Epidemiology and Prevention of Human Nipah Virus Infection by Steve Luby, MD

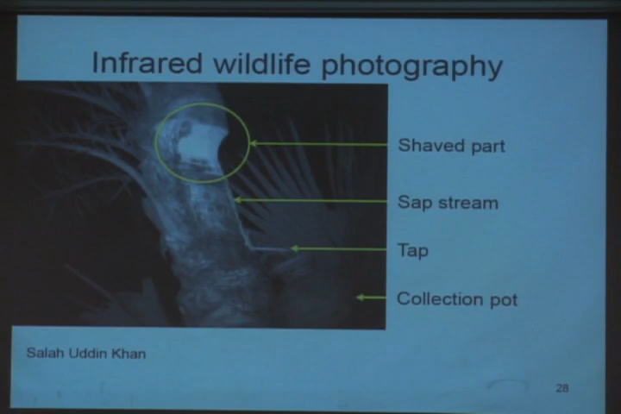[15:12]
And you can see, you can see the whole sap collection system.
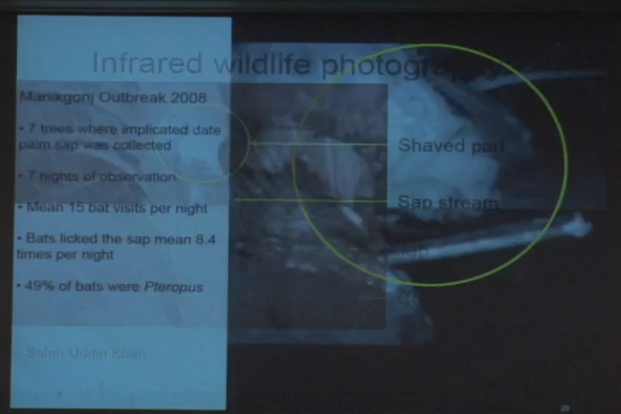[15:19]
And watching that over the course of the night, you can see a Terrupus giganteus coming in, and that is his tongue. That is his tongue, which we know can shed Nipovirus licking the sap stream.
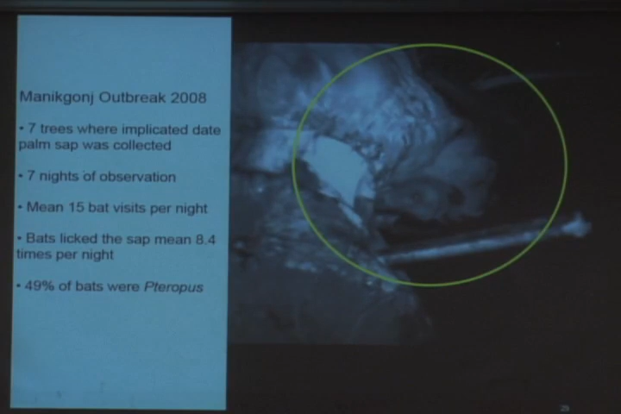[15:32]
And we could watch and see how often these bats come in and so contaminate this food source.